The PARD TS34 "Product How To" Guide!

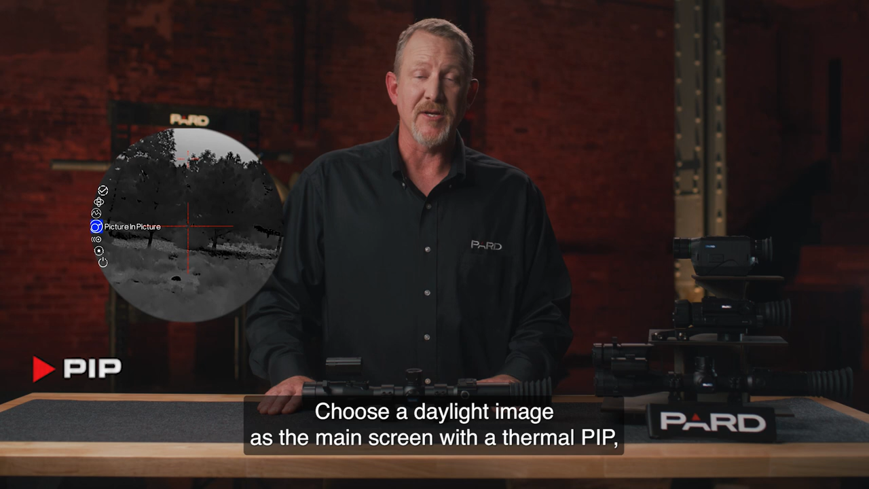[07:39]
or a thermal main screen with a daytime PIP. Built-in compass The built-in digital compass helps you know exactly what direction you're looking when viewing your target.
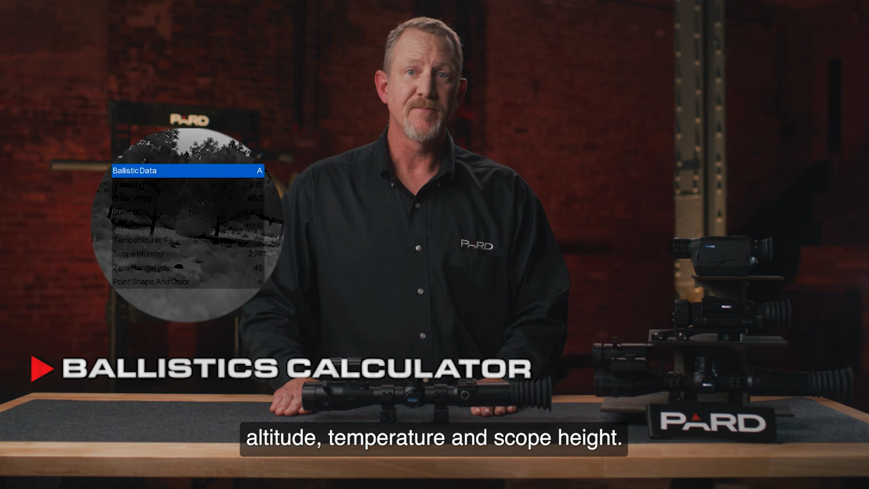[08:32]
See our video tutorial on how to calculate scope height if you're not sure how to do this. You can save multiple profiles for different rounds that you may use.